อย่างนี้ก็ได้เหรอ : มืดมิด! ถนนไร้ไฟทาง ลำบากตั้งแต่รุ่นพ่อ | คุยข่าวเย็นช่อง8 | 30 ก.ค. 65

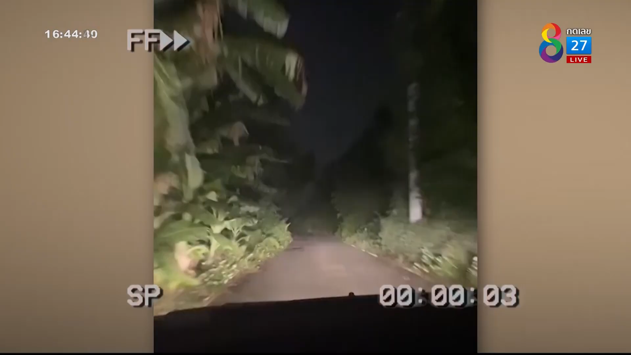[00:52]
ทำไมซอยนี้มันมืดมิดมองไม่เห็นทางแบบนี้แล้วค่ะเนี่ยโอ๊ย